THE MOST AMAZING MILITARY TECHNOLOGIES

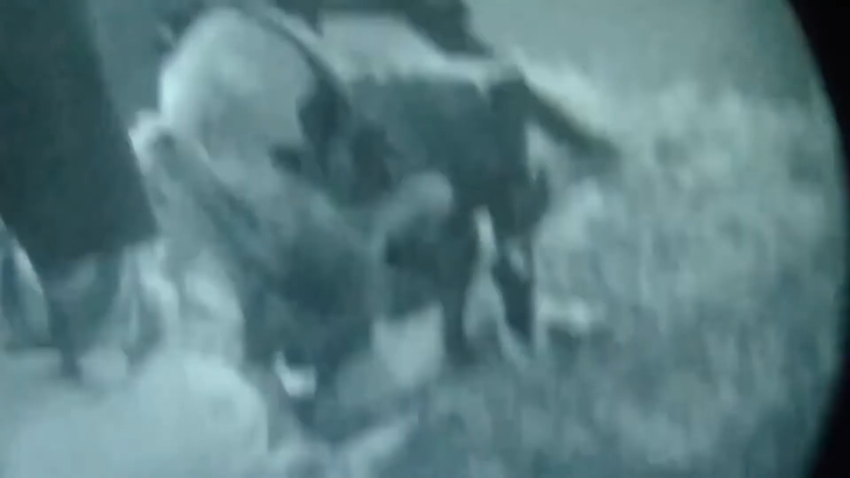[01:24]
and augmented technology helps soldiers keep their eyes on
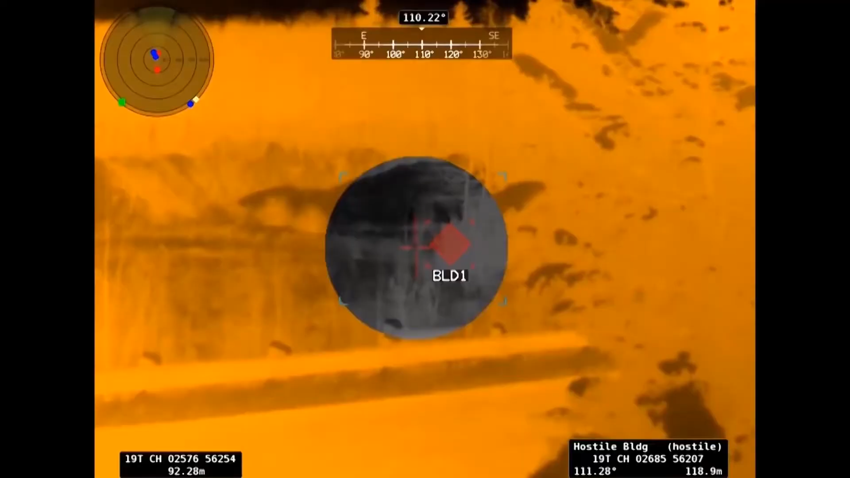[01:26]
target without having to look down on maps or check radios.
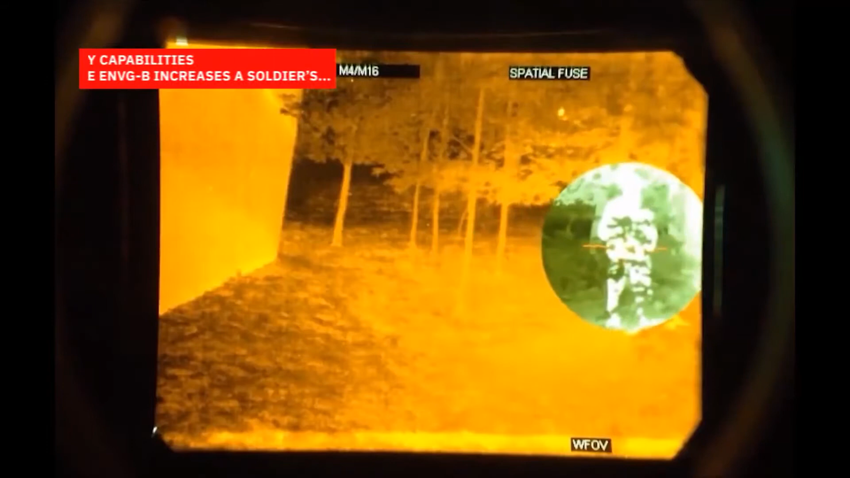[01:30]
With rapid target acquisition, soldiers can see around corners without the risk of exposure. Number 3.